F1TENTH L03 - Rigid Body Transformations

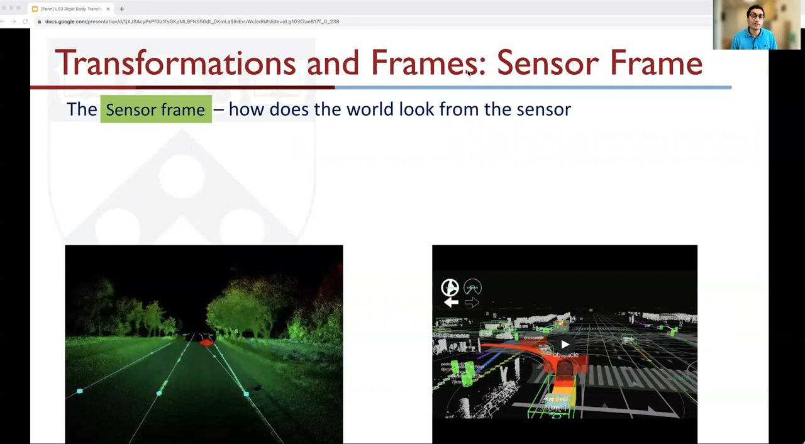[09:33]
maybe a camera or a depth sensor. That's all it sees, and that's all it will tell you. It doesn't really know or care about the map or the world around it. It doesn't associate objects as it sees as to where they are in this world, it just tells you how far the object is with respect to the sensor alone. So it's kind of like a first-person view from the sensor. We are responsible for making these connections between the sensor and what the sensor sees
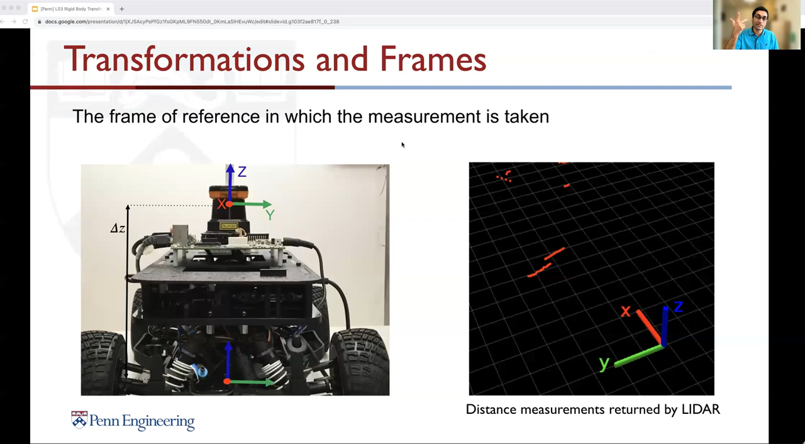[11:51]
red for X, green for Y, and dark blue for Z. Note the axis of every frame of reference are orthogonal to each other. Each axis represents a dimension, and any position in space can be represented using these three dimensions. Let's look at what would happen at the world.